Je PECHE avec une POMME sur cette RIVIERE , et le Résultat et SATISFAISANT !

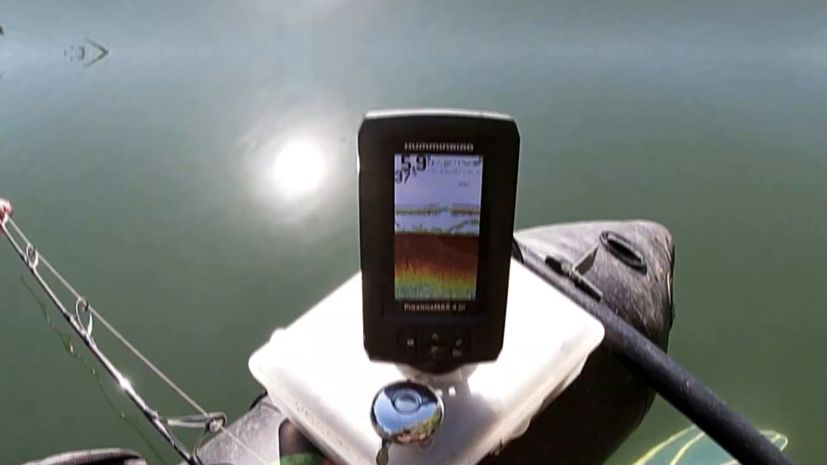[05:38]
Voilà, du poisson actif au fond, regardez ça. Donc il monte tout doucement.